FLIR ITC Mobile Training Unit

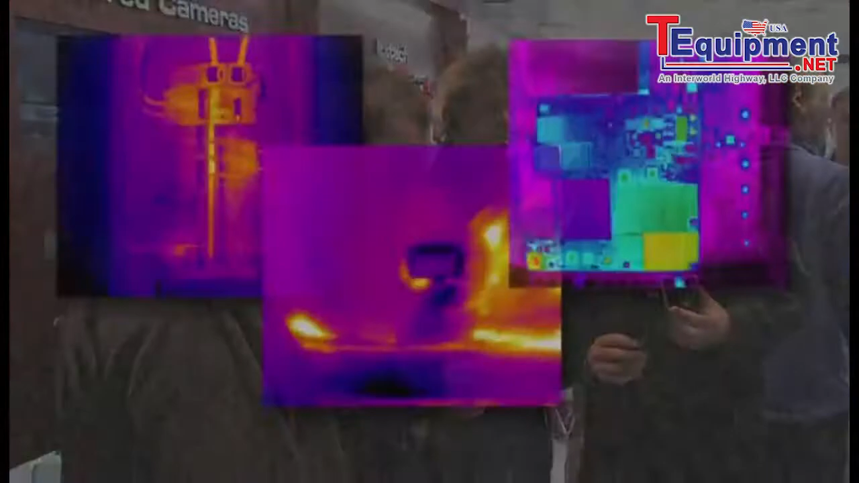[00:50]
See how they show where hidden problems are and learn helpful tips and tricks right from the manufacturer.